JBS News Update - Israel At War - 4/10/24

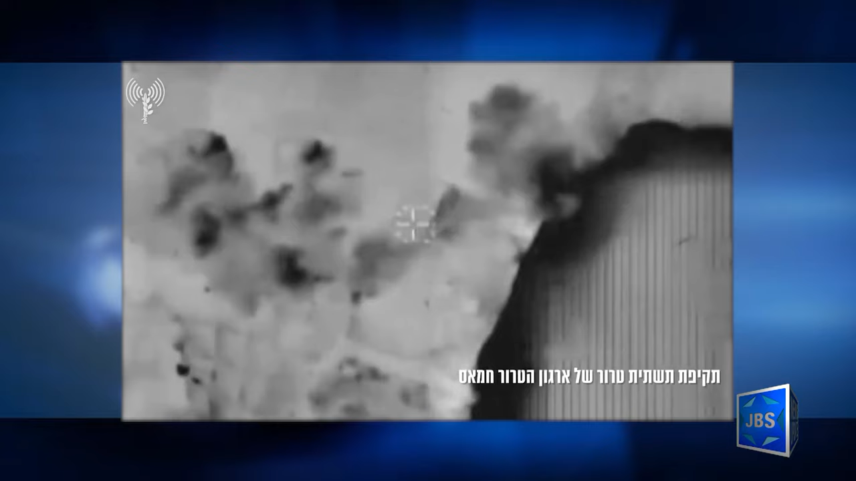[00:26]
Including today, the IDF said, three Hamas terrorists who it said were on their way to carry out terrorist activities in the central area of the Gaza Strip.